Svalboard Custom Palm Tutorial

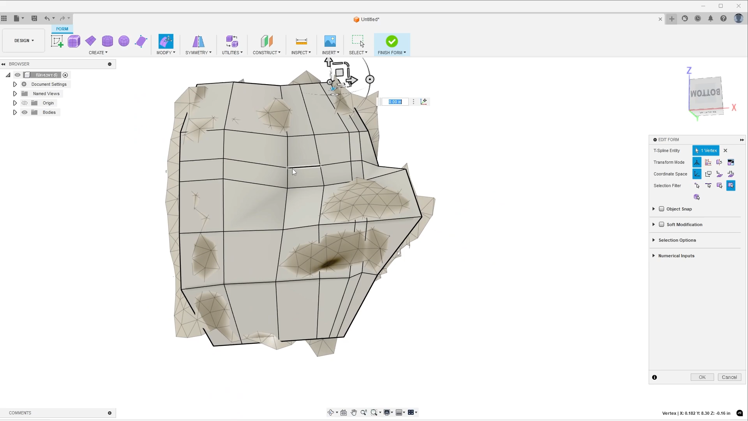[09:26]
Maybe add in another edge where I need some more definition.
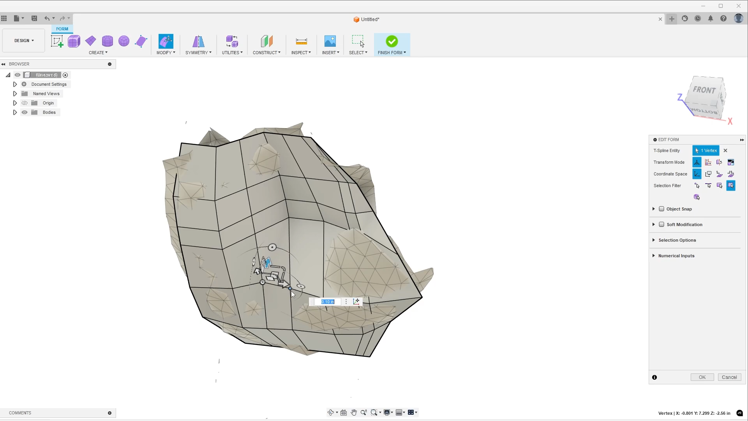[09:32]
Ideally, you want as few edges as possible. But that's mostly to keep the forms a little smoother. But you can add as many as you feel you need.